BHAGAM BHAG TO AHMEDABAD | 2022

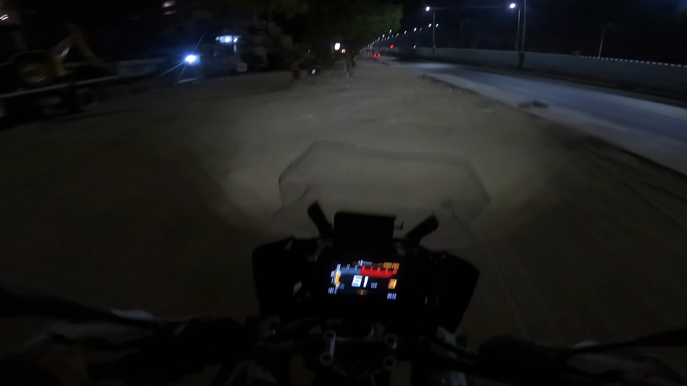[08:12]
थिंक गियर लीवर को थोड़ा सा ऊपर उठाना पड़ेगा।
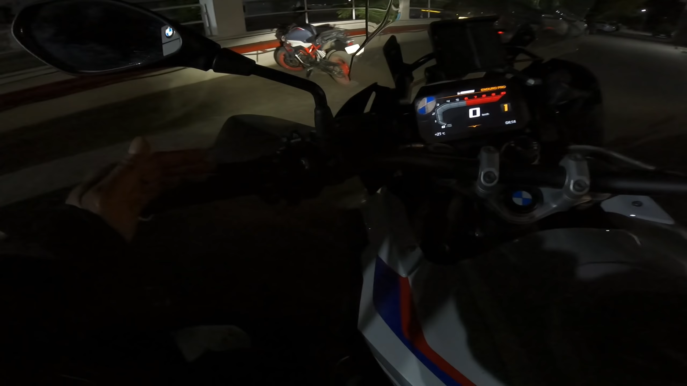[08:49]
थोड़ा ऊपर हाँ पीछे लगा दूँ।
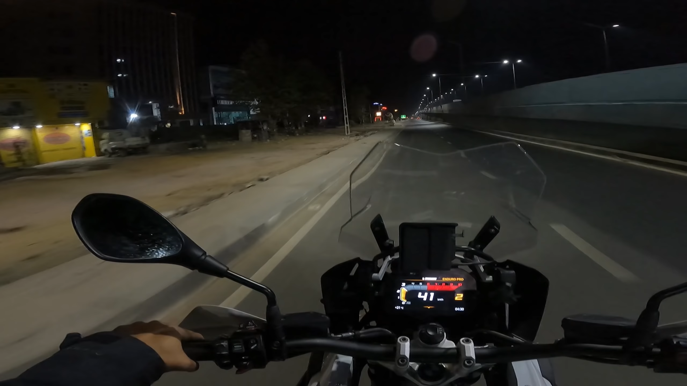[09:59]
और यहाँ पे टर्न लेने पे मेरे को इजी हो रहा है और ऑफ रोड में भी इट्स मच मोर इजियर।
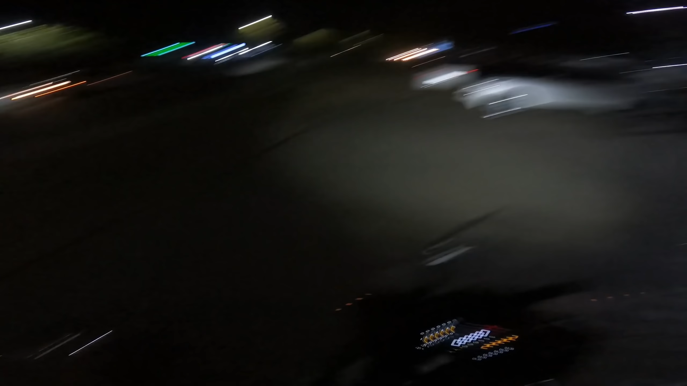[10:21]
हाँ ब्रेकिंग भी सही है। नाउ इट्स परफेक्ट।